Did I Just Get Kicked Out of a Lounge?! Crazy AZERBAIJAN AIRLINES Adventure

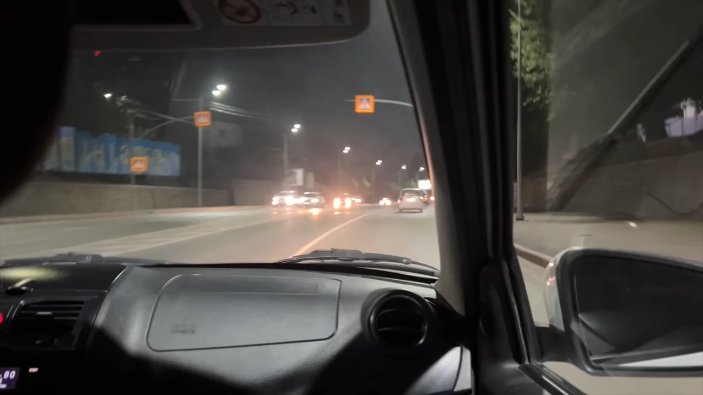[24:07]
Thankfully it was an official taxi and pretty soon we were heading downtown to my hotel at the Intercontinental in downtown Almaty.